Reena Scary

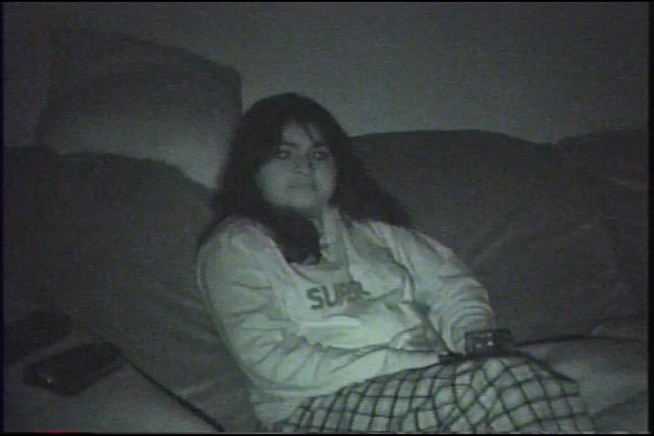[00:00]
Hi babies. Can you see me? Yeah hi. Can I see myself? Yeah later. So how's it going? Alright. It's pretty dark. I'm not pretty dark. I know. You look scary. I do? Yeah. Can I see her?
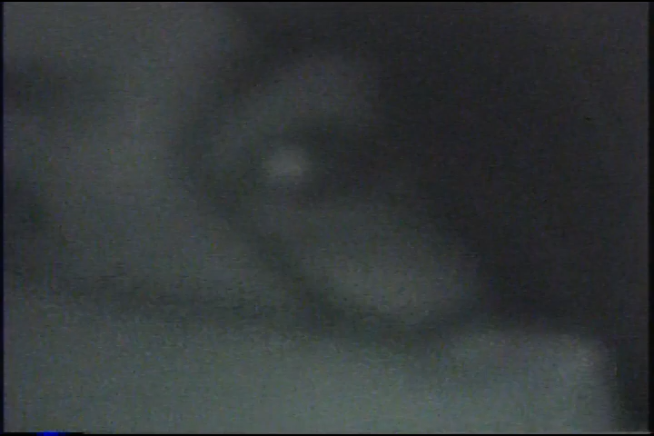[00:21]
Well I want to see her eyes. She's doing the volume now. Your eyes are like white a little bit. White? Is that green? No they're white. Or brown? Yeah. Did I do that again?